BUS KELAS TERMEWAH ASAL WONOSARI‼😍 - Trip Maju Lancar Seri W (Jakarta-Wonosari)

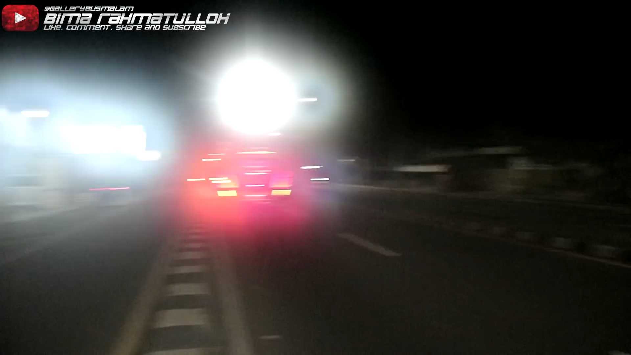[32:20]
Kameraku langsung ngembun. Alhamdulillah akhirnya finish juga ya di Jogja, tepatnya di Gamping. Ini masih masuk Gamping kayaknya.